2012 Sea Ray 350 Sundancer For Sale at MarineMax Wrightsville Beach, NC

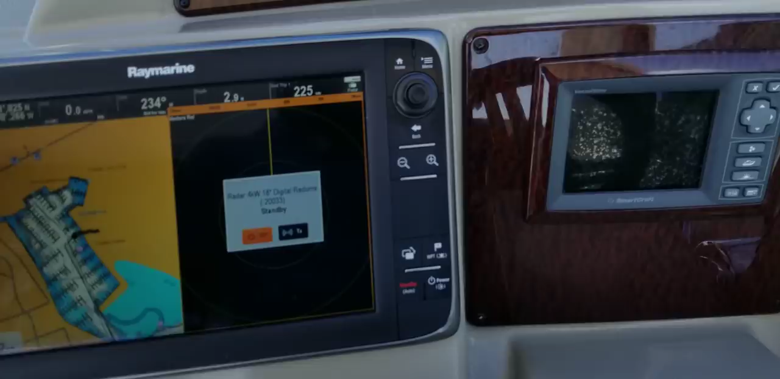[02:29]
You've got Smart Craft Vessel View. There's your Axios controls.